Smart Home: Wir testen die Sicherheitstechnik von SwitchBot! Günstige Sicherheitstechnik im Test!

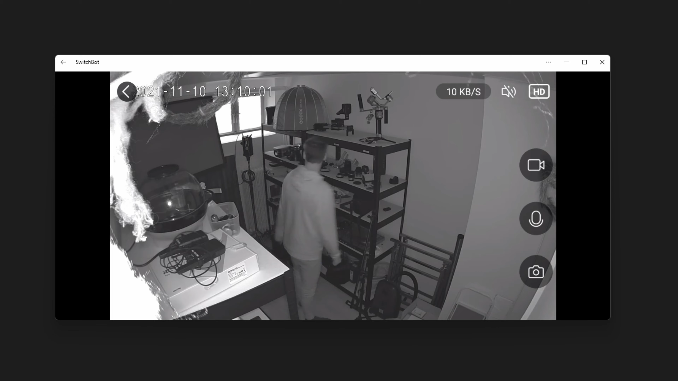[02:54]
Genau, also die sieht auch echt super aus, ist dann zwar in schwarz-weiß, aber ganz ehrlich, zum Überwachen reicht es. Einzig negativ ist vielleicht, dass man sehen kann, wenn die Kamera in Nachtsichtmodus ist. Das heißt, sie hat dann so einen roten LED-Ring und ich sag mal, Einbrecher werden sehr schnell die Kameras dann bemerken.